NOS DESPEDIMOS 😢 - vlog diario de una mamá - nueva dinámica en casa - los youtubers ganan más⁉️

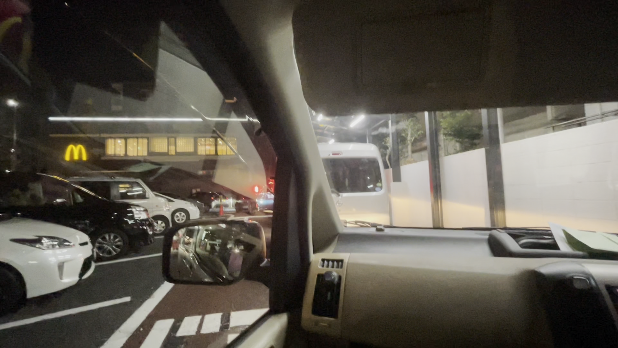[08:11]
Hay bastante gente ahí, miren. O sea, bastantes carros en espera. ¿Haremos un debate?